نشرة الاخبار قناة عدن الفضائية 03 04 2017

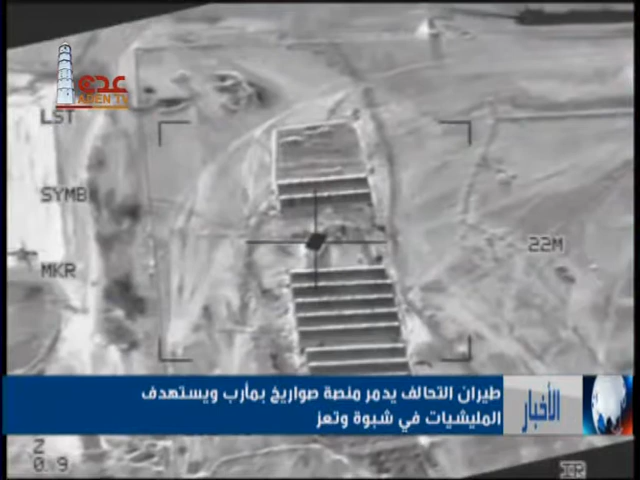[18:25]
وأكدت مصادر ميدانية أن ثلاث غارات شنها طيران التحالف
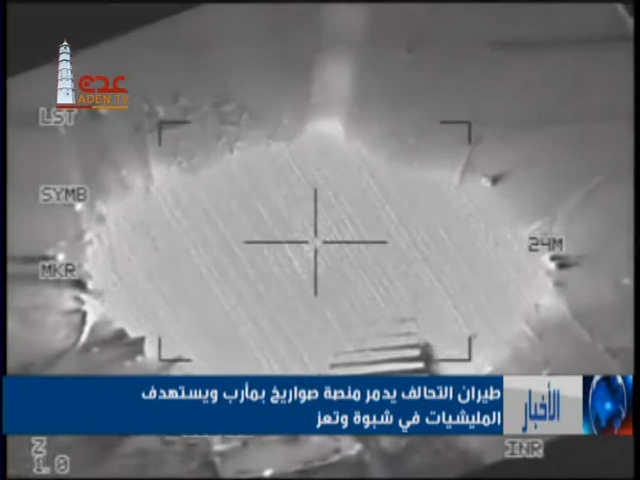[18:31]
على منصة إطلاق الصواريخ أثناء تجهيزهم لعملية الإطلاق أسفرت عن تدمير المنصة ومقتل عدد من الإنقلابيين كما قصف طائرات التحالف
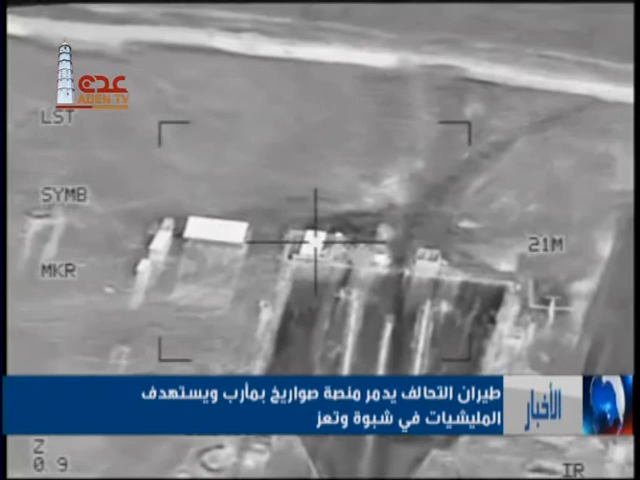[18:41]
مخازن أسلحة لمليشيا الحوثي وصالح في منطقة مبلقة بمديرية بيحان في
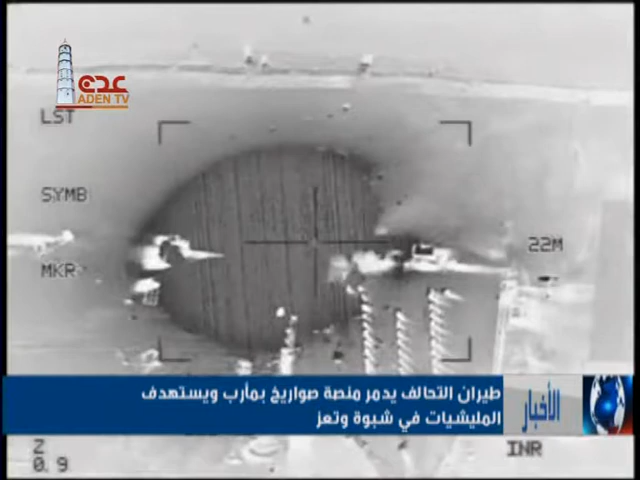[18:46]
شبوة وفي محافظة تعز قالت مصادر محلية أن غارات جوية
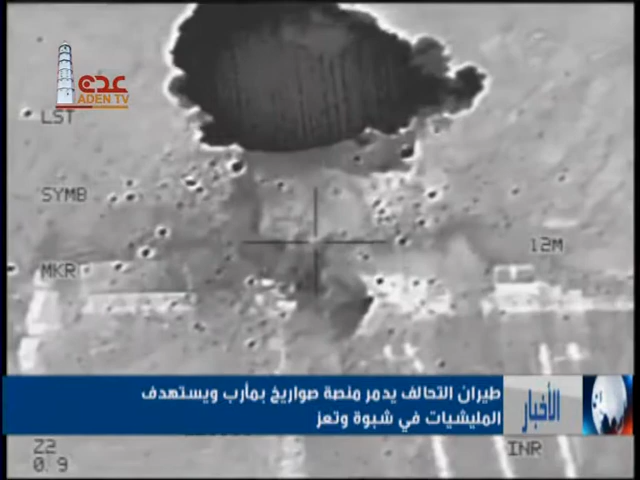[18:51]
استهدفت مواقع المليشيا الإنقلابية غرب المدينة مقعة ثمانية قتلى من
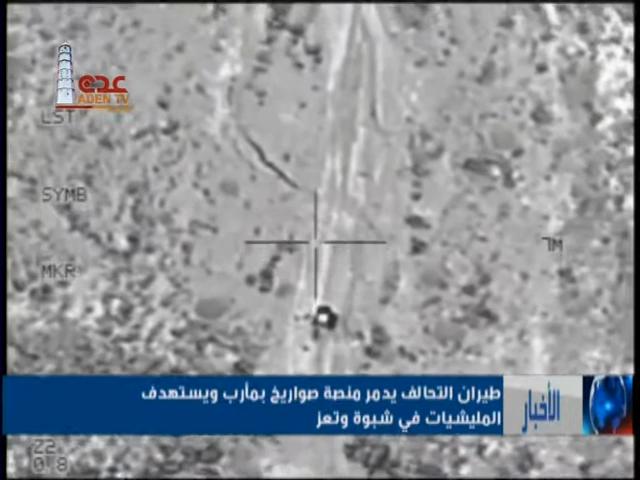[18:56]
عناصر مليشيا الحوثيين وصالح وأصابت خمسة آخرين في مدينيتي موزع والمخى غرب محافظة تعز